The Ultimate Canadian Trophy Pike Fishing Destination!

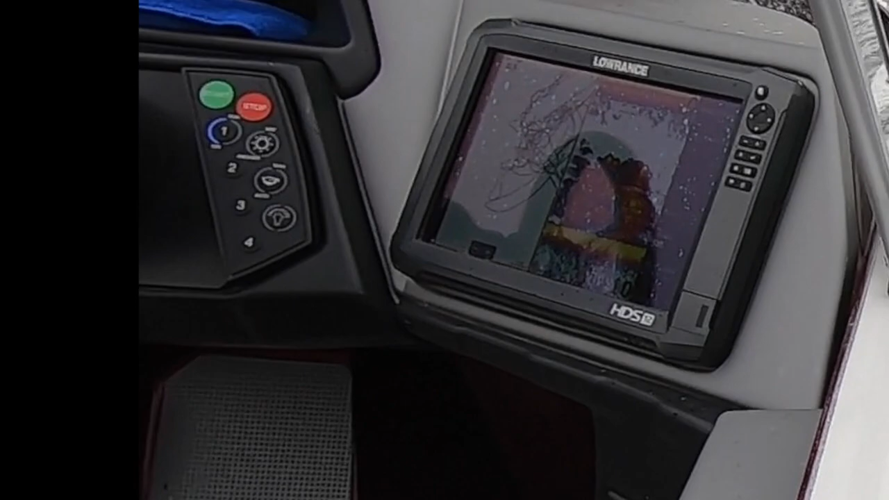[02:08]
The bite really slowed down though, so we decided to move over into Moody Bay.
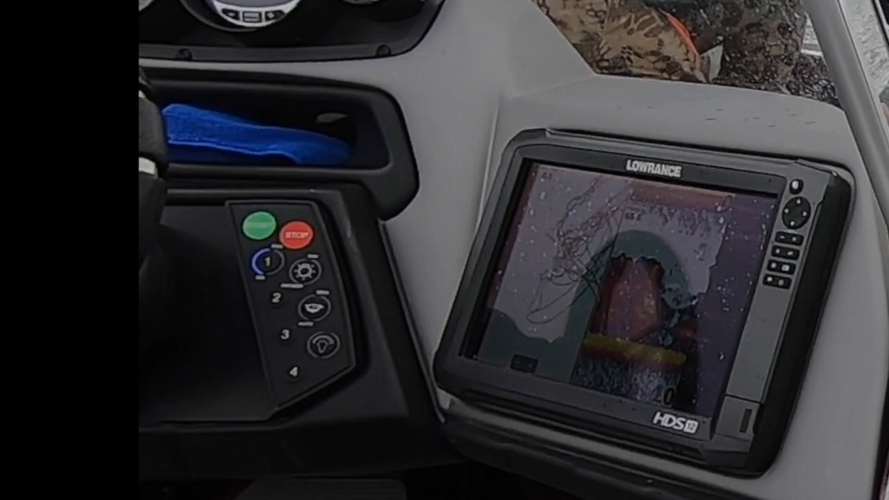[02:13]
There we found an expanding weed bed that was several hundred yards long and only about 3 to 4 feet tall at that time.